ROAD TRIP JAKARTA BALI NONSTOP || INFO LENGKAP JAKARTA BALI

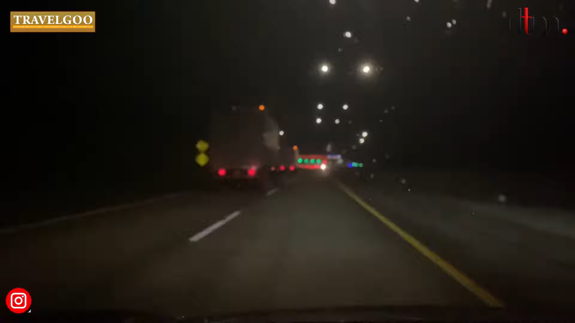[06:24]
Jadi,
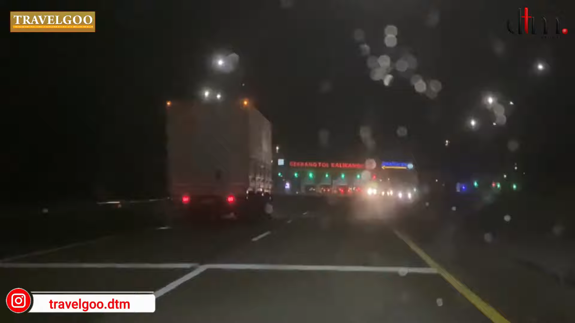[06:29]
info terupdate-nya itu sekarang itu dari pintu tol Palimanan itu kita udah enggak lagi lewat pintu tol ini,
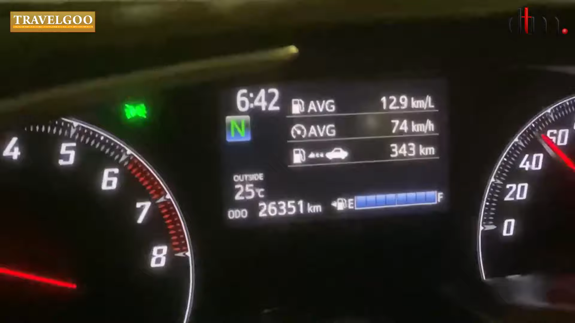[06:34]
pintu tol itu, pintu tol itu udah enggak lagi.
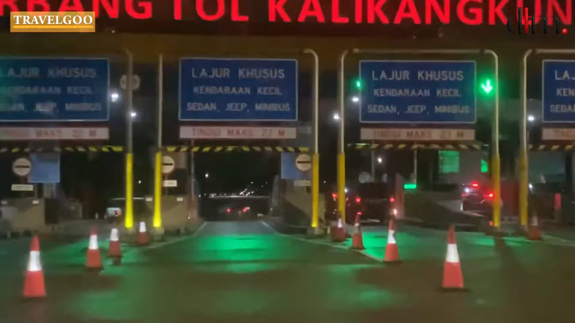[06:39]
Tapi udah tembus aja langsung sampai tol Kali Kangkung.
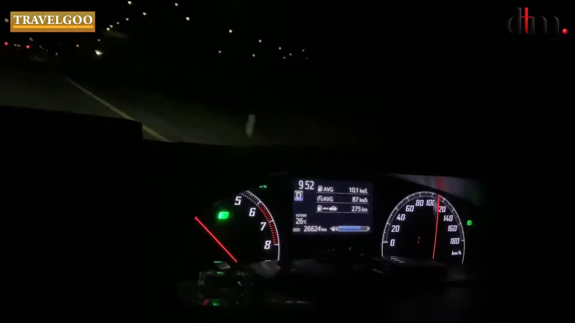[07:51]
Lumayan panjang ya. Cukup menempuh waktu sekitar 3 jaman lah gitu. Jadi, kalau mau gantian supir boleh juga nih ya kan.
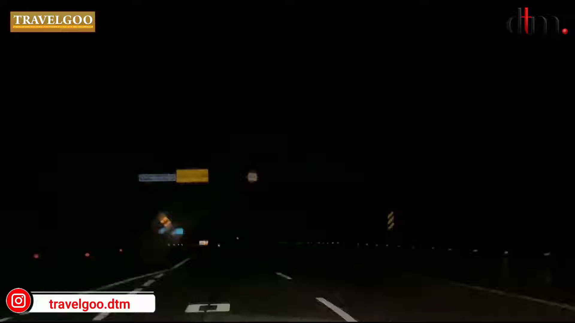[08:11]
Sampai disini kita udah deket di pintu tol Warugunung. Kita sampai di pintu tol Warugunung ini pukul 10.19.
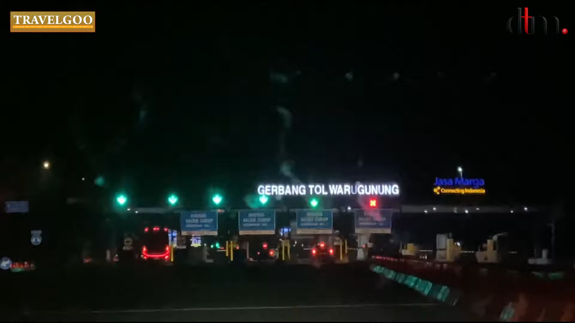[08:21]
Lumayan jauh juga ya perjalanannya. Jadi, dari tadi pas kita masuk di pintu tol Banyumanik itu jam 6.59.
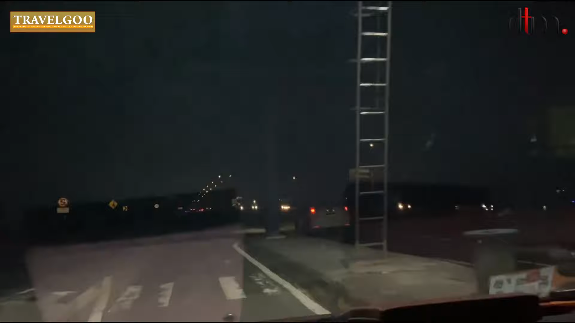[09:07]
Dan jam menunjukkan jam 10 lewat 52 menit. Nah, disini kita udah masuk pintu tol ke Japanan.
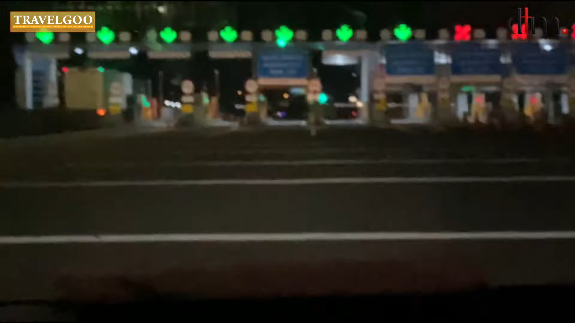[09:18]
Dan sampai kita di pintu tol ini udah menuju tengah malam ya.
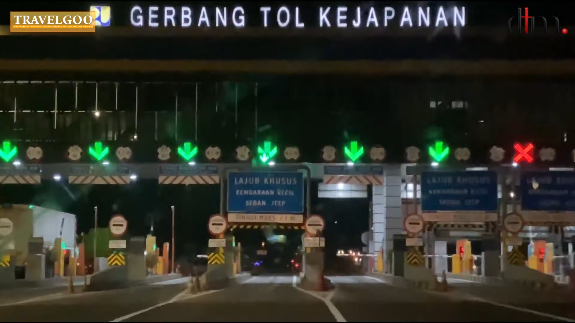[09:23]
Dan di perjalanan ini, ini kita ikutin aja terus jalannya.
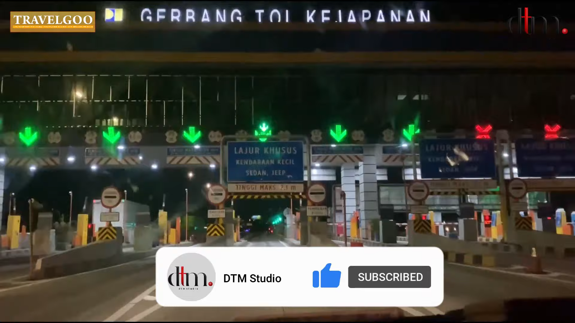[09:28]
Karena yang namanya jalan tol lurus-lurus aja ya. Pokoknya kita ikutin aja terus ke arah jalan Probolinggu ya teman. Bisa dibilang perjalanan kita ini sih hampir non-stop ya.
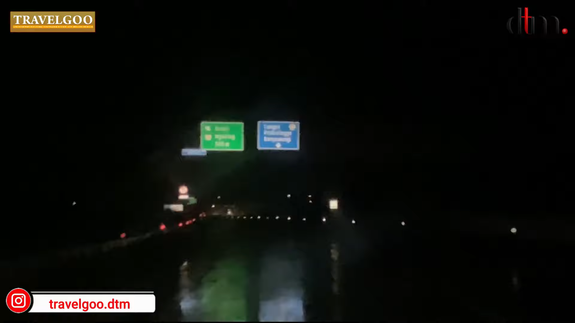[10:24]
Berjalanannya agak sedikit panjang juga ya menuju arah Probolinggu ini. Tapi nanti kita melewati perpecahan jalan itu untuk satu keluar tol di Tongas Suringanon. Atau kita mau terus masuk tol di arah Situ Bondo Bajuwangi. Nah kedua jalan itu sebenernya bisa. Bisa kita lewatin sama aja. Cuman karena kita nyampe disini itu sudah tengah malam. Jadi kita pilih jalan keluar tol di Tongas.
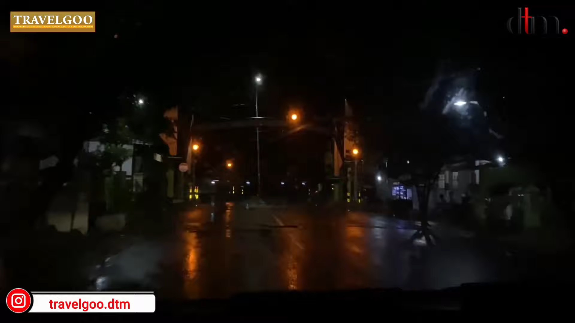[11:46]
Dari pertegahan ini kita ambil arah kanan.
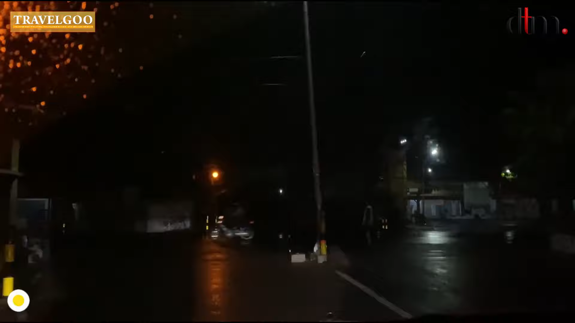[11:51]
Setelahnya itu kita cuma tinggal lurus terus aja ikutin jalan.
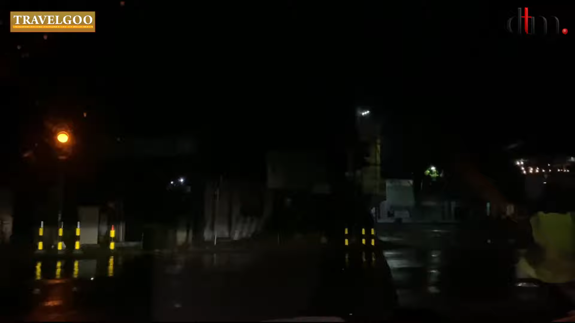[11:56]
Sampai kita ke Pelabuhan Ketapang Banyuwangi.
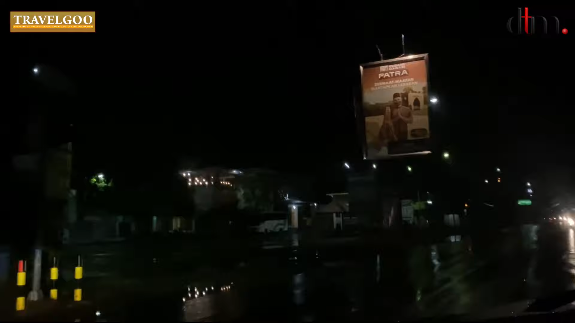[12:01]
Nah perjalanan menuju Ketapang Banyuwangi ini agak lumayan jauh juga ya.
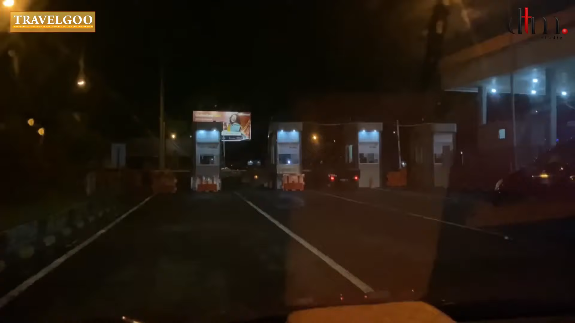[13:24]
Menuju kapal kita masih melewati loket.
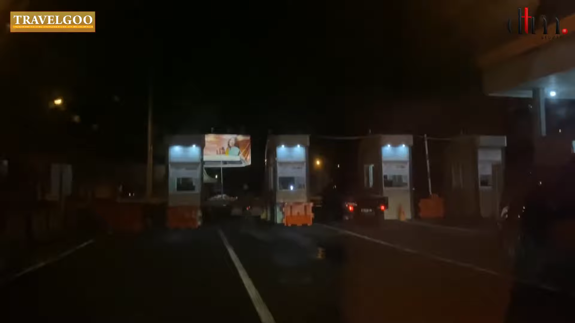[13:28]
Dimana di loket ini kita diperiksa lagi tiketnya.